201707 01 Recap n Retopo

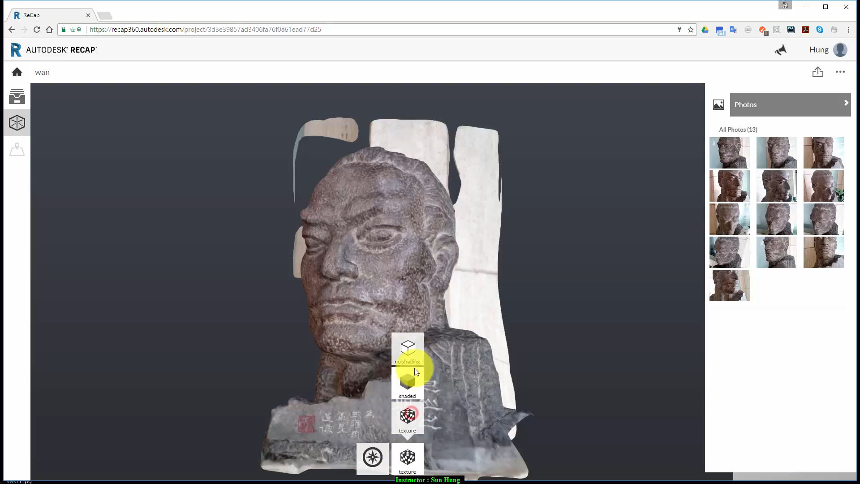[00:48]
你可以看到資料是足夠的
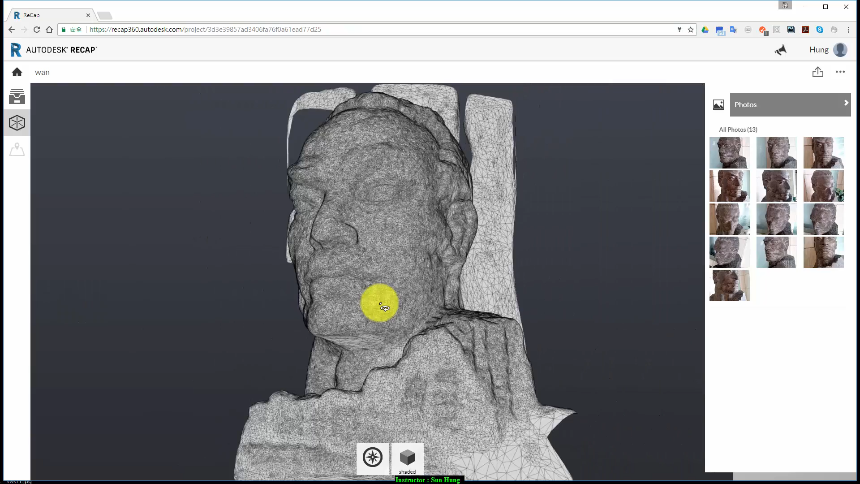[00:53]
甚至於連這個文字都呈現這我有做3D列印是一個很好的
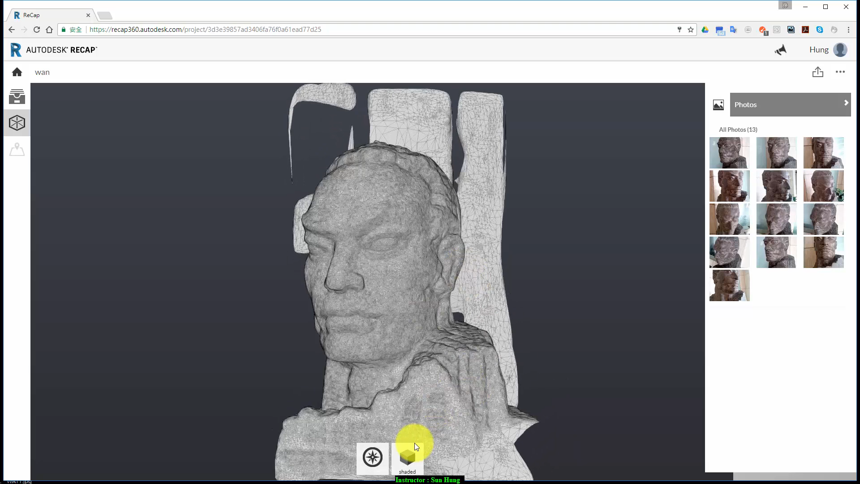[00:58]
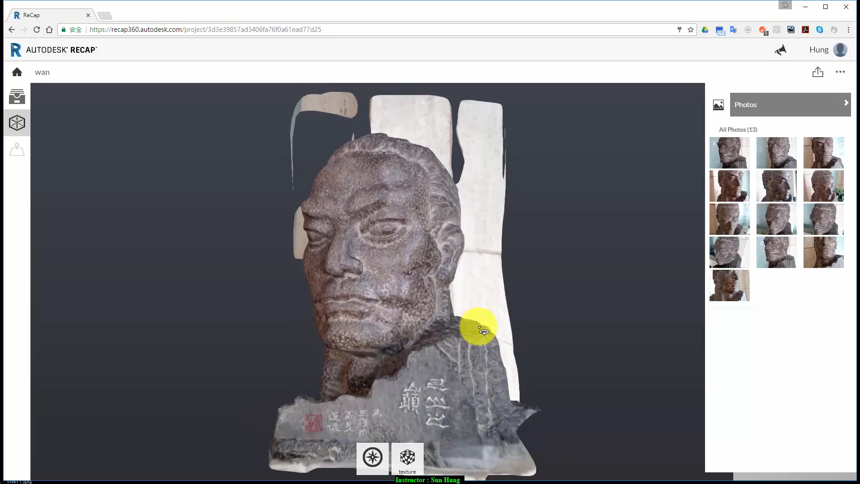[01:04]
列印的示範當然呢因為只有13張照片所以後腦袖這邊並沒有資料不過這部分呢
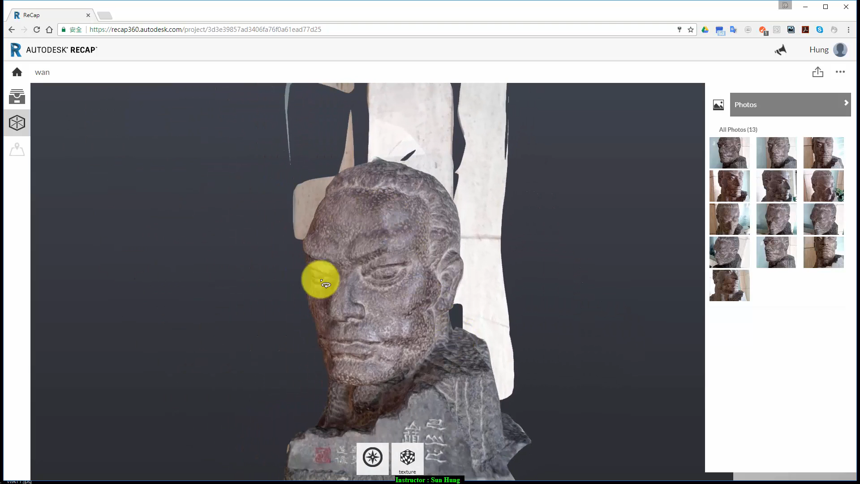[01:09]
如果我只是要連形這是一個很好的方式那這個模型呢可以做一個很好的範例就是第一個它符合照片建模的物件的幾個需求沒有高光反射好然後不會有鏡面沒有透明度沒有毛髮
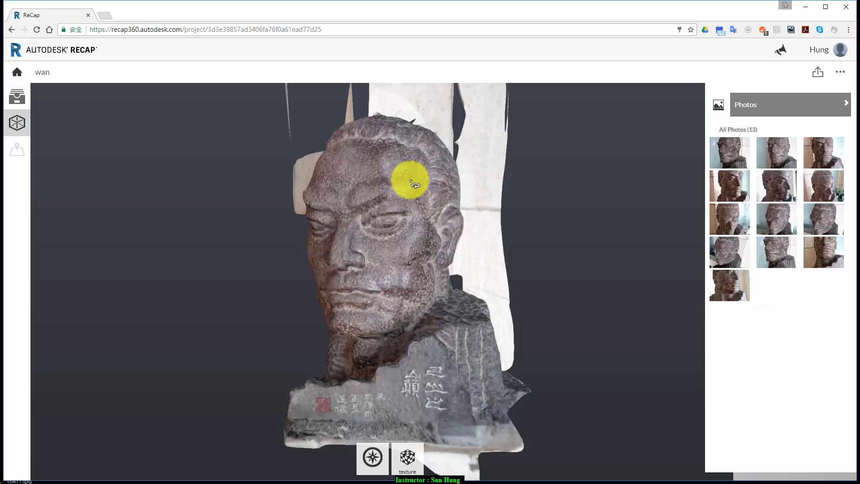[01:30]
類的東西沒有大塊的唇色所以它的成像效果非常好也只要13張就能成像好這是第一個要掌握的原則再來呢我們來看下一個例子
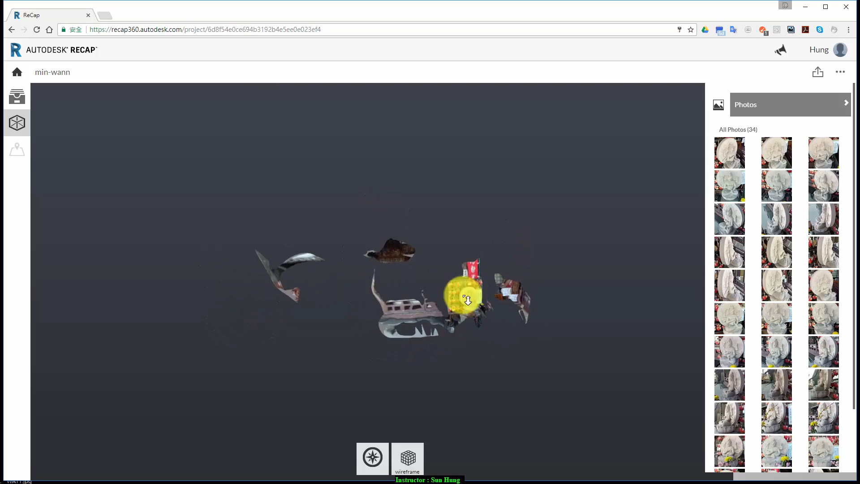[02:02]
可以看到好愛染冥王像在這裡一樣成像只不過呢周圍也太多東西了好那為了避免這個狀況
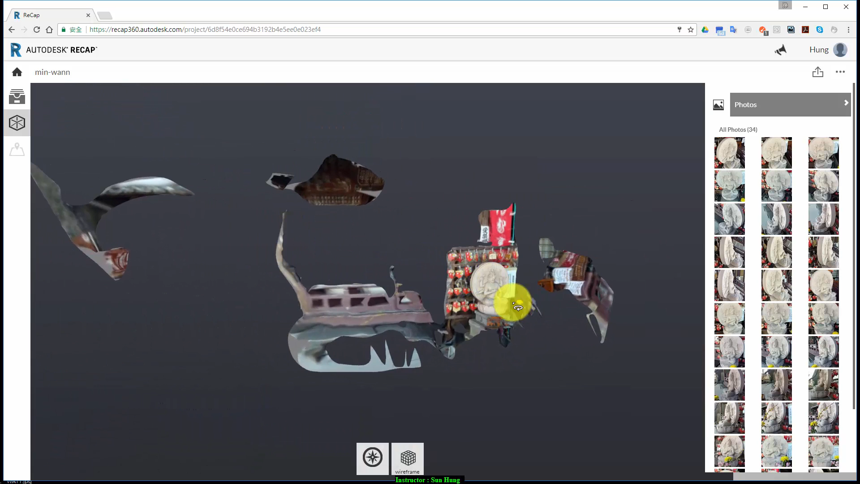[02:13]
可以看到旁邊這邊照片都有個黑塊
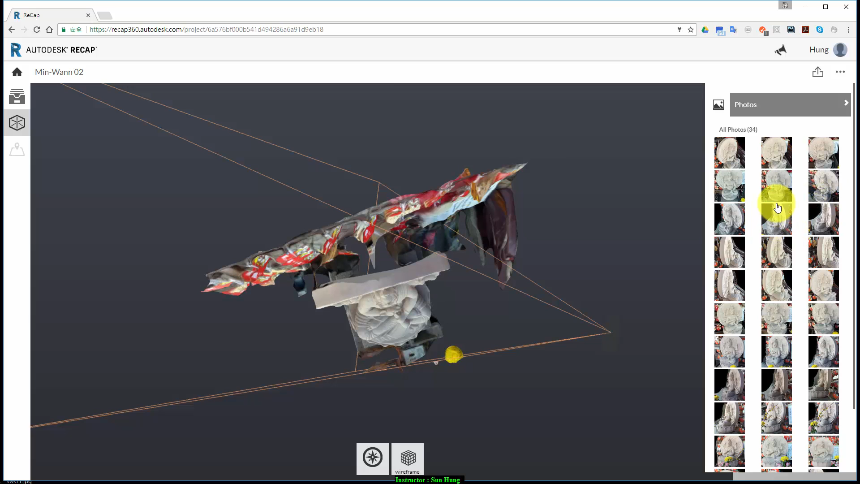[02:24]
請你把不要的地方在Photoshop裡面好用套手工具選起來以後填黑不要的區域套手工具填黑它就不會辨識這些區域以後
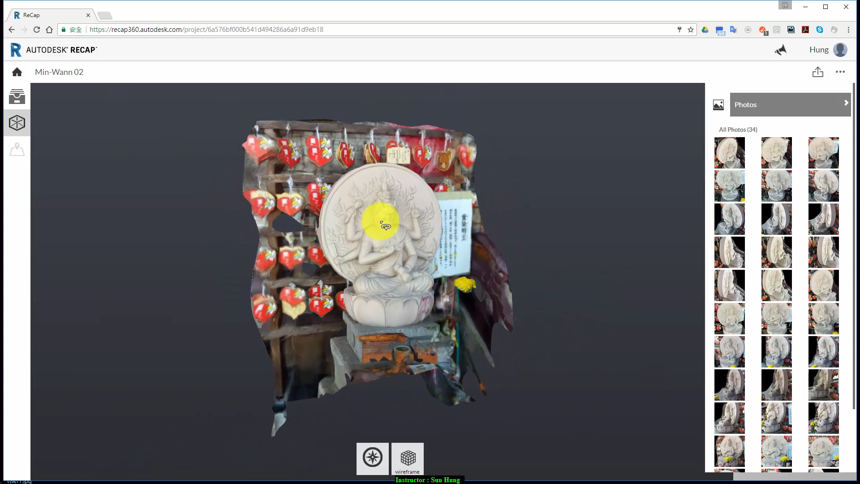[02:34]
我就可以得到乾乾淨淨的這個區塊的愛染冥王像
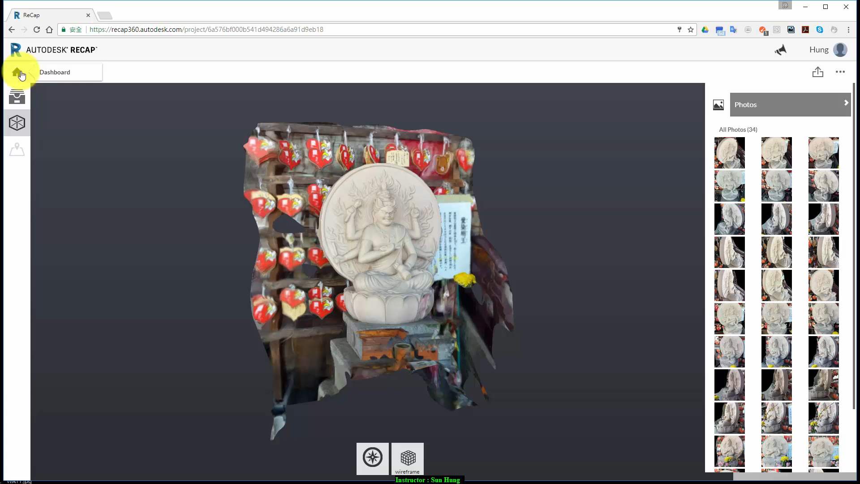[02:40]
那再來當然就是把它輸出了太快
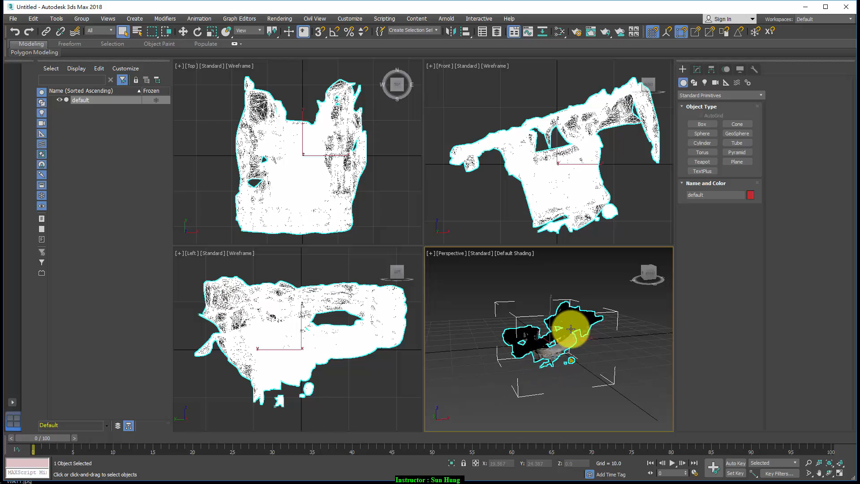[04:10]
因為預設的角度的問題它的方向方向待會再重新校正我好像轉反了
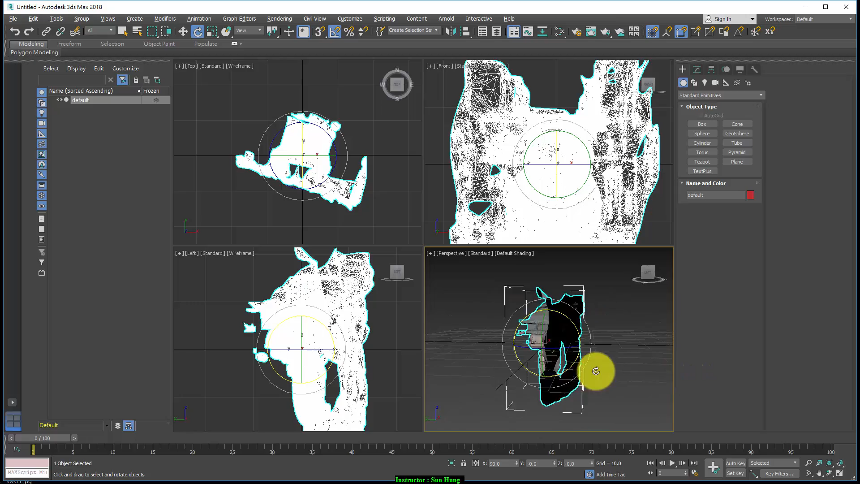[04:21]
OK好然後呢我們從TOP4窗去修正
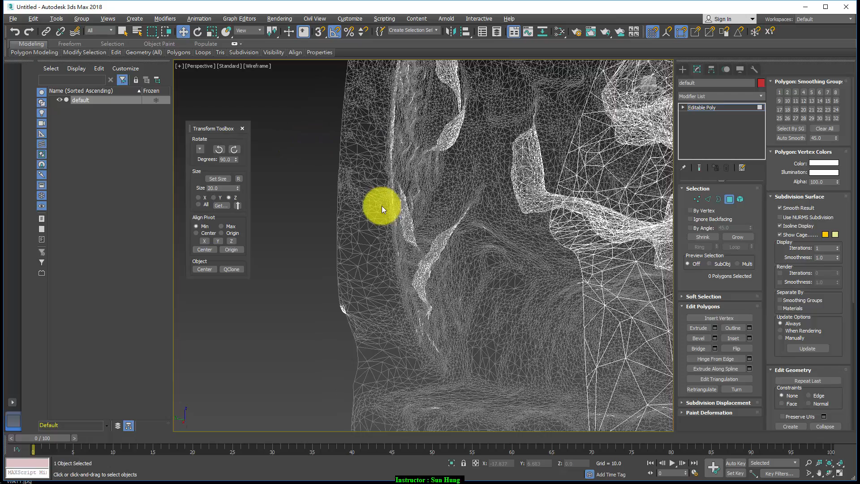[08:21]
因為這個面數的關係這很驚人的面數你不能直接去做當然可以啦我們直接這樣做一次